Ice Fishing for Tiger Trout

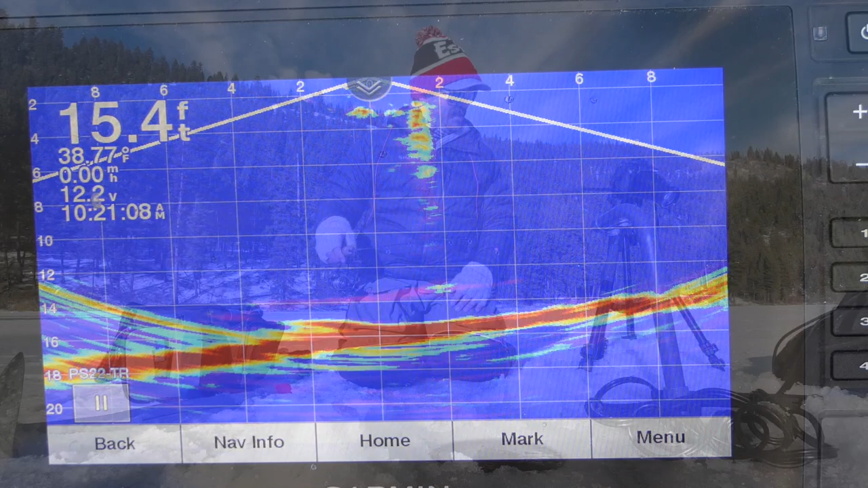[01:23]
On screen: depth 15.4 ft
There's no lack of fish here. It's just lack of biting fish. There we go. That's how I like them to come in.
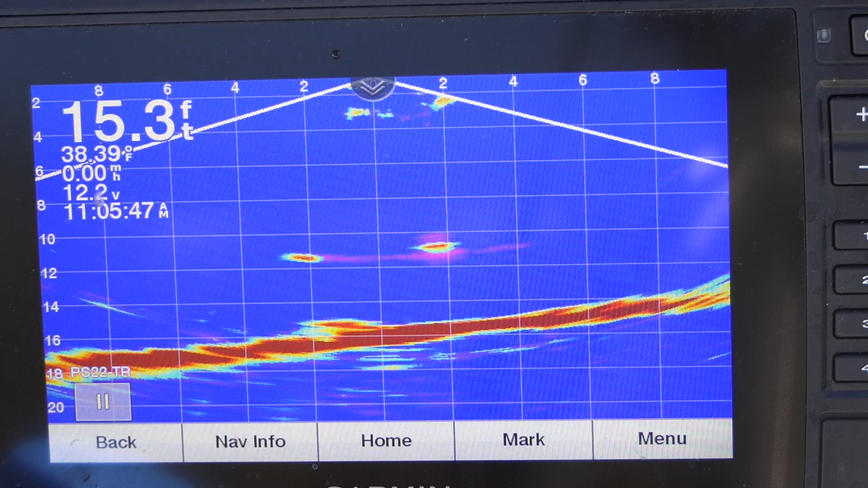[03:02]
On screen: depth 15.3 ft, water 38.39°F
Little guy. He keeps swimming around it.